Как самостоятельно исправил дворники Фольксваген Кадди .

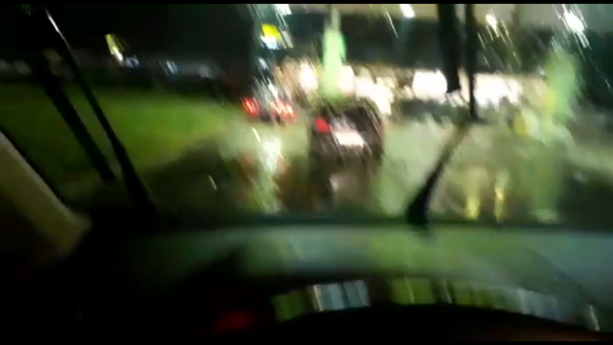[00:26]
Driving without windshield vipers during the rain looks like this.